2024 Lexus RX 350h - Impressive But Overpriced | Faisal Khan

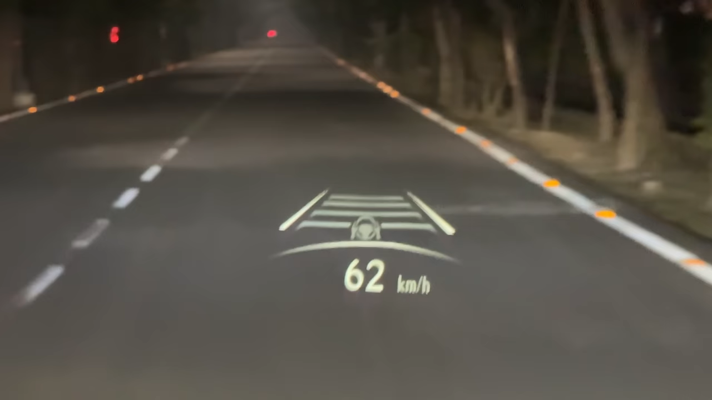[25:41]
it shows you in the heads-up display as well so